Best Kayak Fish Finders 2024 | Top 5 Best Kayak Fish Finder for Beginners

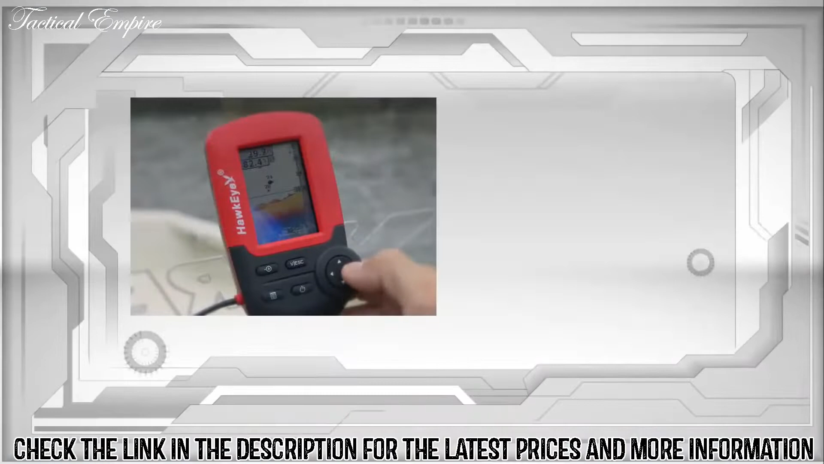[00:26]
press of the power button they instantly deliver fish bottom contour bottom composition water depth and water temperature readings
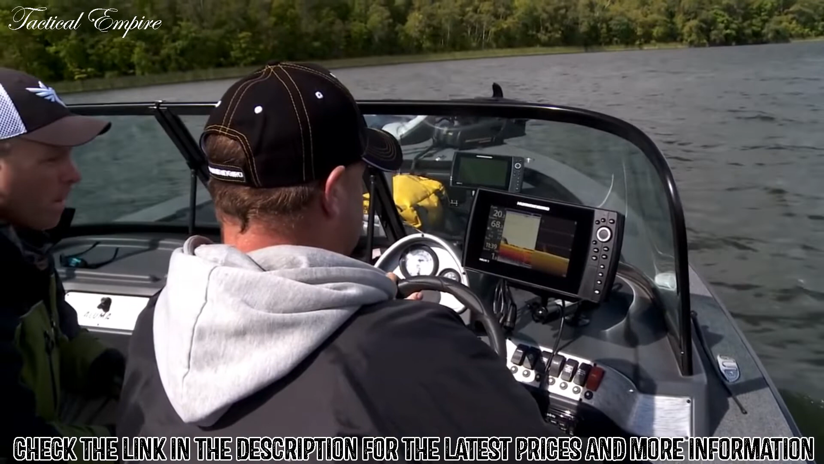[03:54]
so it was really really simple especially a fish like this hold on all of a sudden that is fantastic that is so good I got a market you know what else there is a school of these guys
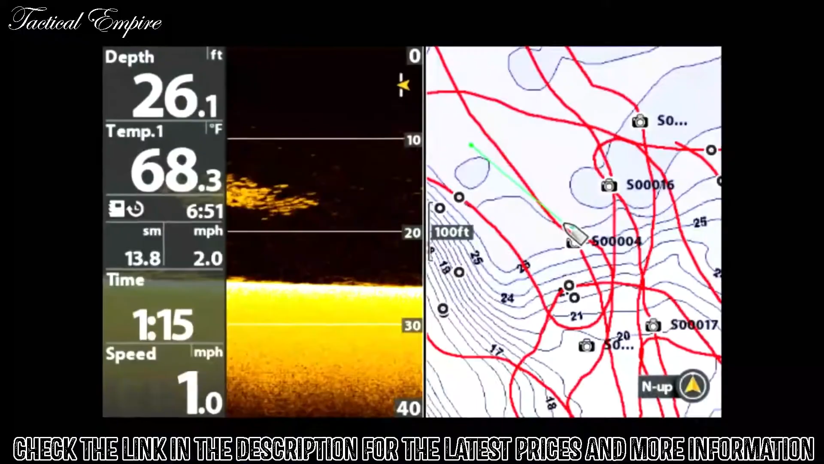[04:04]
On screen: depth 26.1 ft, water 68.3°F
down there and all I did is I pressed one button and now we can come back to those it's as easy as that to mark them yep and here's here's what I did though to really figure
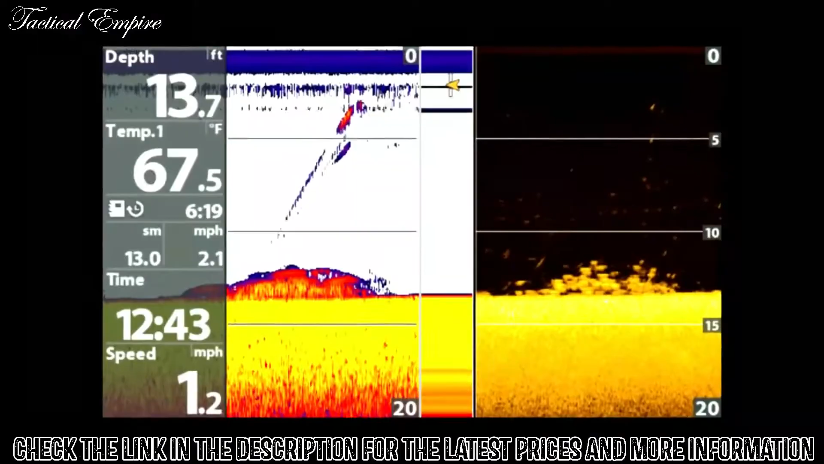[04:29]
On screen: depth 13.7 ft, water 67.5°F
of a sudden everything was clear I
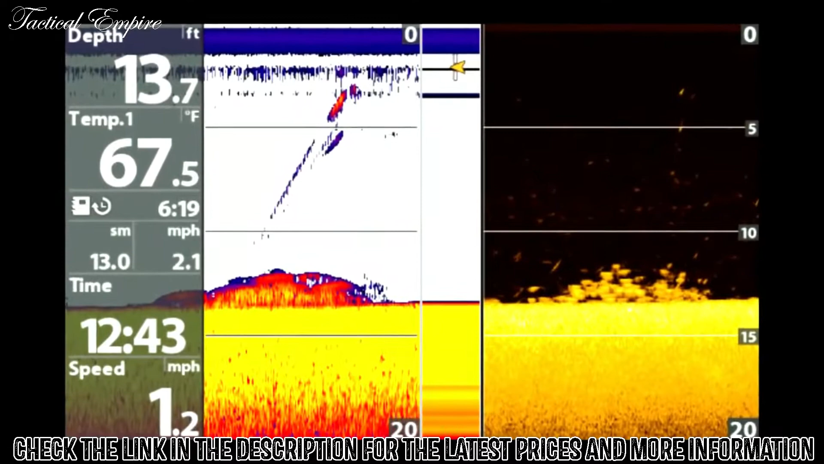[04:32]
On screen: depth 13.7 ft, water 67.5°F
could see individual marks instead of just that blob of color so what you got to understand is when you go out with
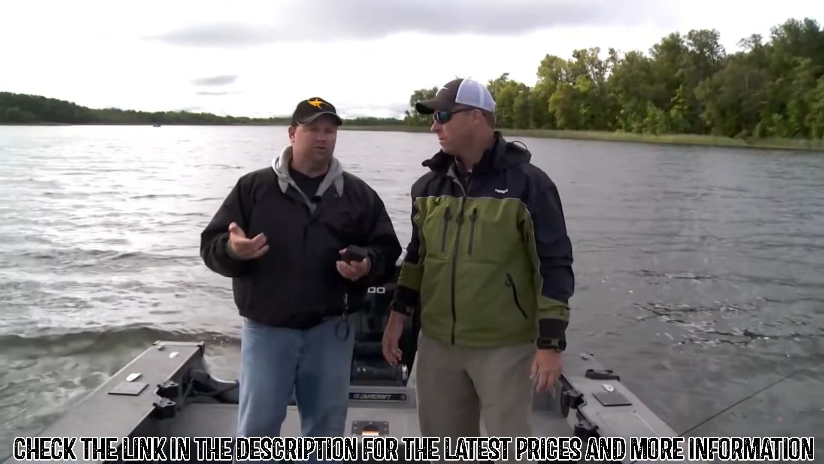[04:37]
2d sonar 2d sonar is awesome that's where I start every day I spend most of my time in 2d sonar
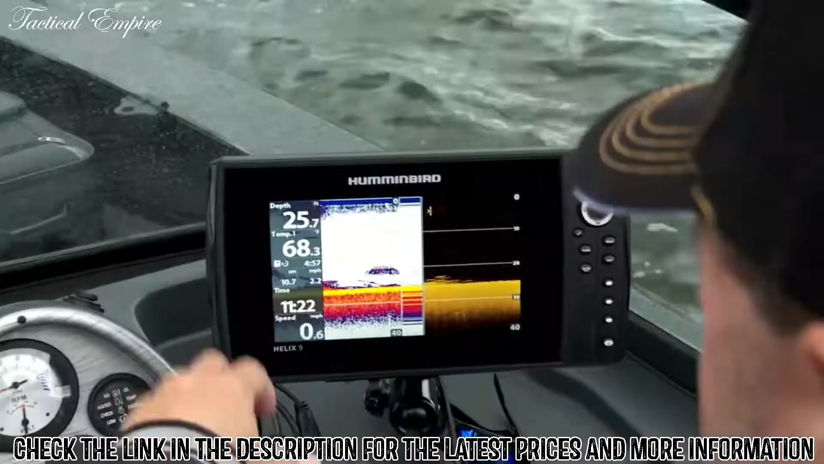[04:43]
but I flip over to that to that down imaging and here's what I
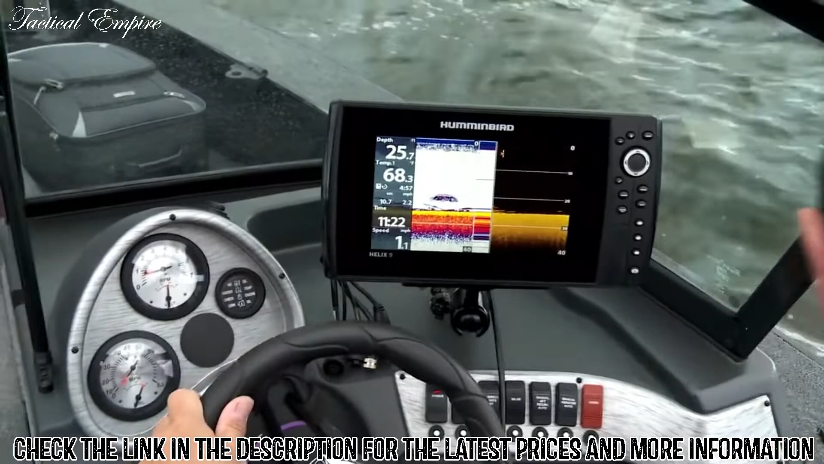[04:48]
found out all of a sudden all those marks were there I knew we were on those fish and the minute I knew
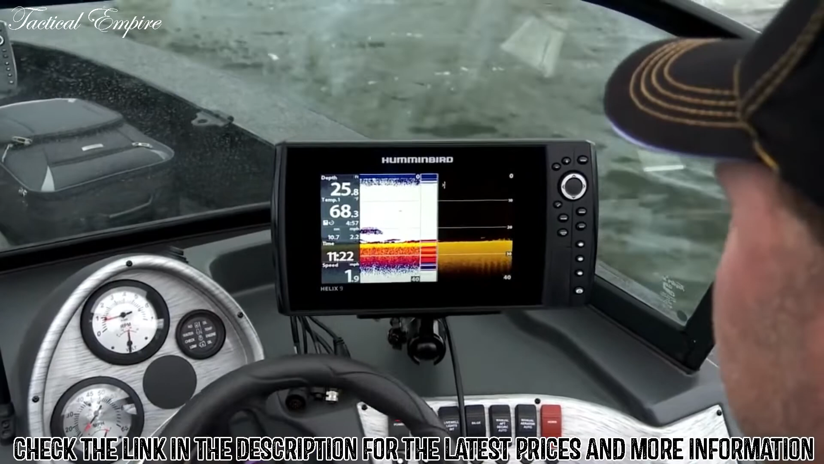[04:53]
that it was really simple I didn't even have time to fade it up Jeff's already out the back with his float and he's catching fish look this is killing me I'm looking at all the